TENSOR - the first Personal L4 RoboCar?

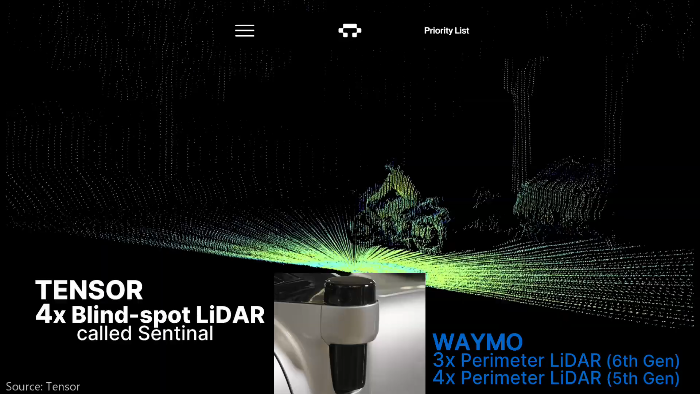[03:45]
Tensor also has four smaller LiDAR sensors to fill in areas closer to the autonomous vehicle.
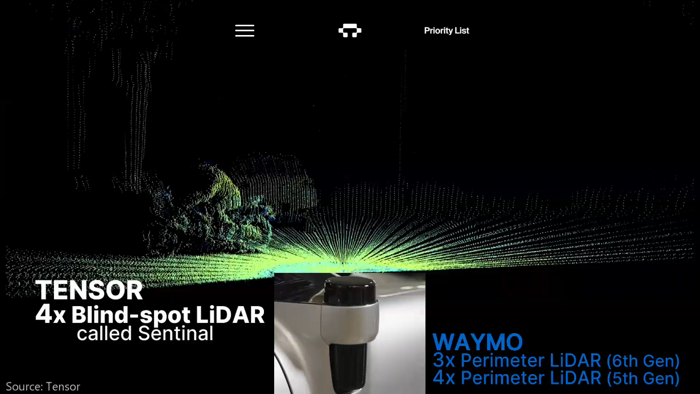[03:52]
They call this their Sentinel Blindspot LiDAR. This is the same strategy that other companies use.
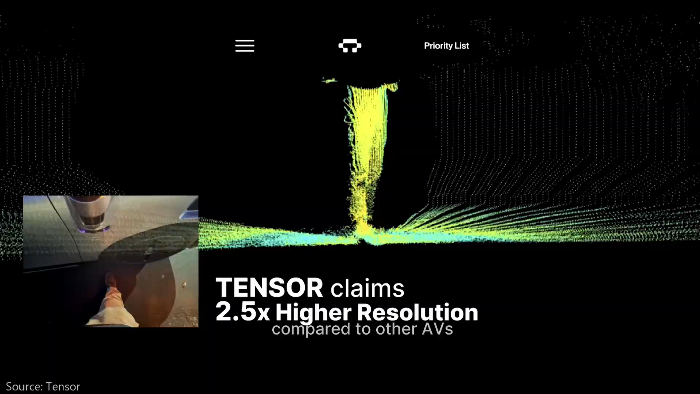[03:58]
Here too, Tensor claims that they're more advanced, able to see straight down, and with two and a half times higher resolution than other vehicles.